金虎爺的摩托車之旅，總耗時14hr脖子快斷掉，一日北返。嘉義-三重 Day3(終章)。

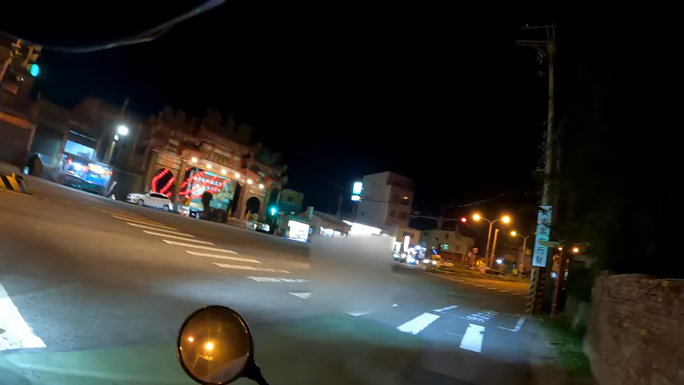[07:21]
路過白沙屯之後有機會再去朝聖啊這邊的路有夠黑的完全沒路燈耶
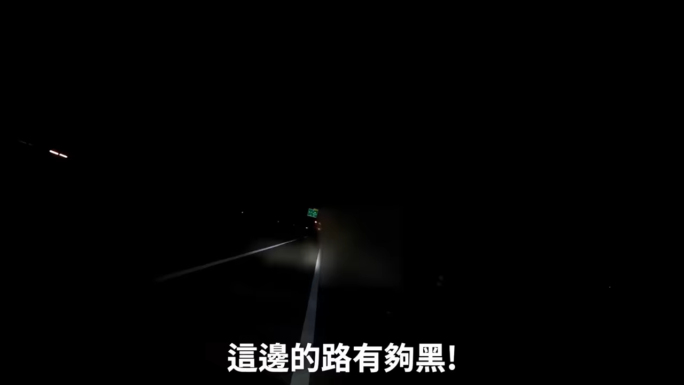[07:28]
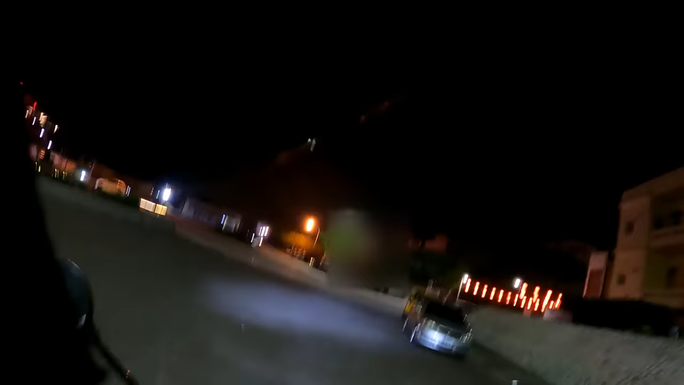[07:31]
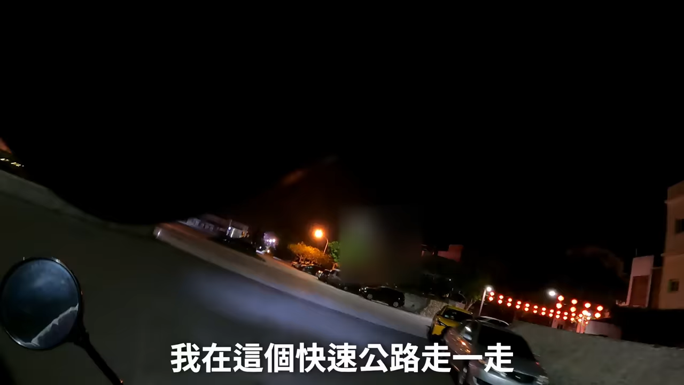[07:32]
哇 我來這個快速道路走一走發現這邊有一間廟